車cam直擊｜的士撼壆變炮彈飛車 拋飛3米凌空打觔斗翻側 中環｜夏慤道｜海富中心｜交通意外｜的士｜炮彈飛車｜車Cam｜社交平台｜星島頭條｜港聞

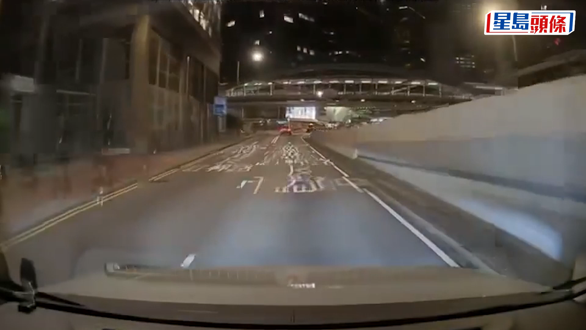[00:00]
的士坎薄翻侧，凌空弹起三米，再打多个跟斗，继而跌落马路，真系触目惊心啊！事发在星期一晚上11点左右，一架的士驶至海富中心对开的时候撞薄翻侧，救援人员赶到现场，的士司机已经自行爬出，